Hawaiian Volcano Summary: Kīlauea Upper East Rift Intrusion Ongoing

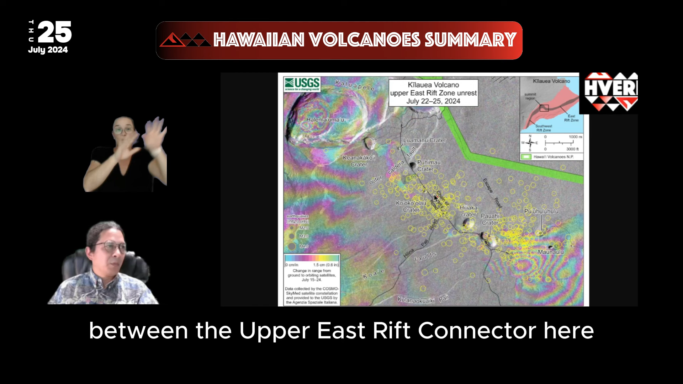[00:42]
They've progressed down to this bend of the Rift Zone between the Upper East Rift Connector and the Middle East Rift Zone at Mauna'ulu. This is an area where many intrusions have a hard time turning this bend in the Rift Zone.